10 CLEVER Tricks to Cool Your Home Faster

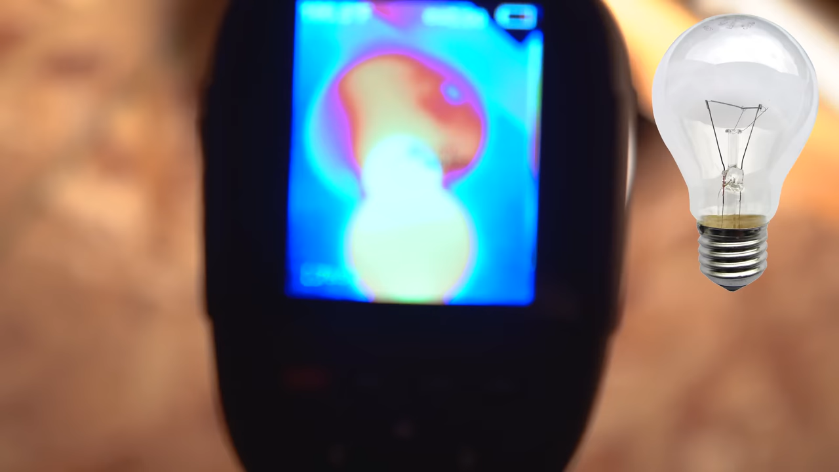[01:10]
This is kind of insane. Look at this one.
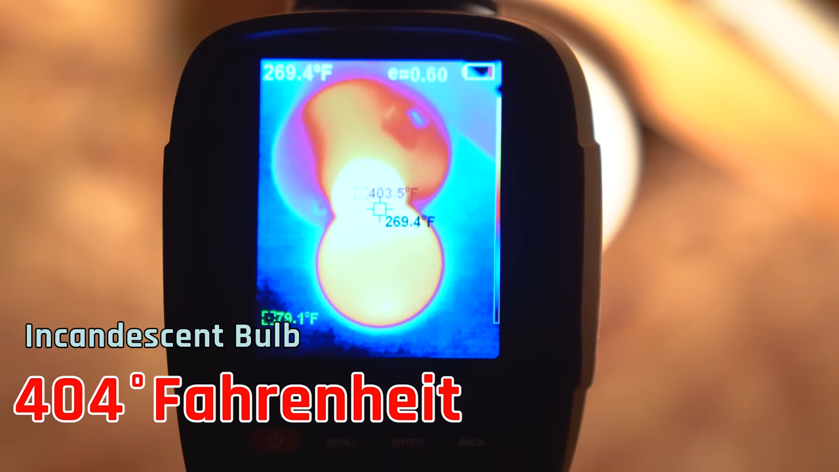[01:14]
On screen: spot 269.4°F, max 403.5°F
It's 404 and just a minute ago we tested this and it was actually at 420.
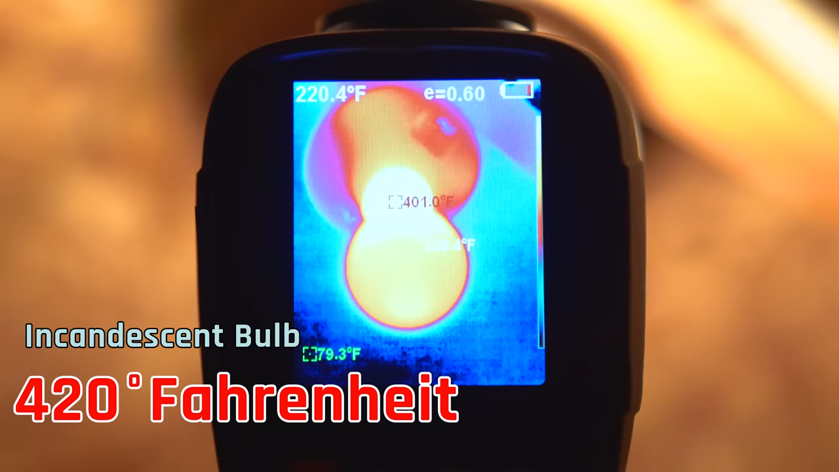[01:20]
I mean these are insanely hot, so these are really heating up the room when you're using these incandescent bulbs like this. The solution to this is to replace these with LED bulbs like this one.
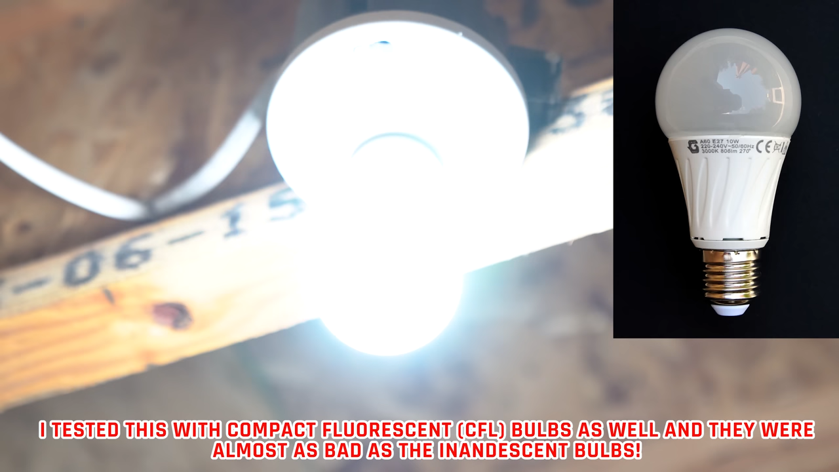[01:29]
Here we've replaced this with an LED bulb and this is a 60 watt equivalent, so it's not even a high wattage one.
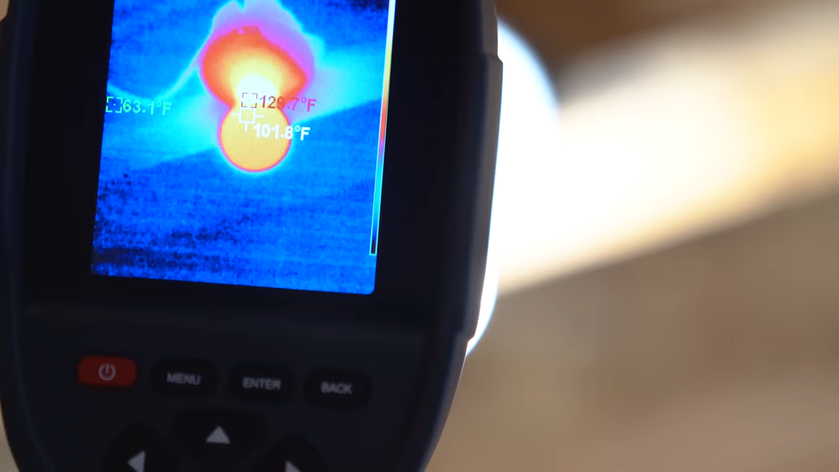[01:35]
And if you look at the screen here, we're basically right around 129 to 130 degrees at the warmest.
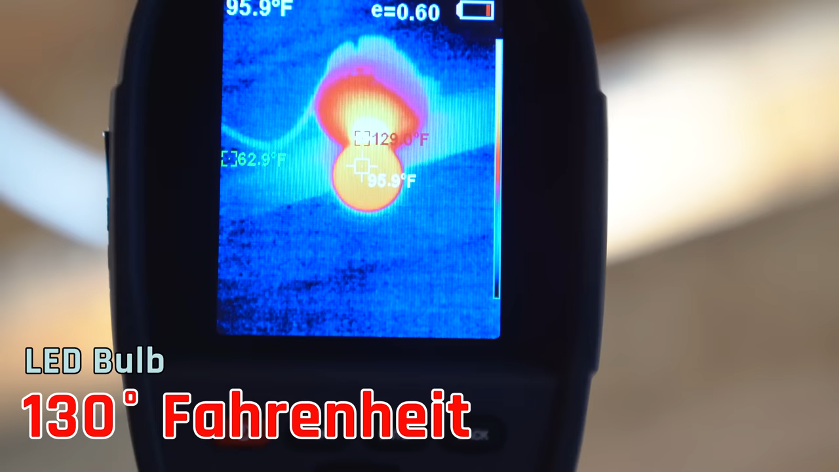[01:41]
On screen: spot 95.9°F, min 62.9°F
So this is significantly cooler than the incandescents. Tip number seven is to make sure that your ceiling fan is moving in the right direction.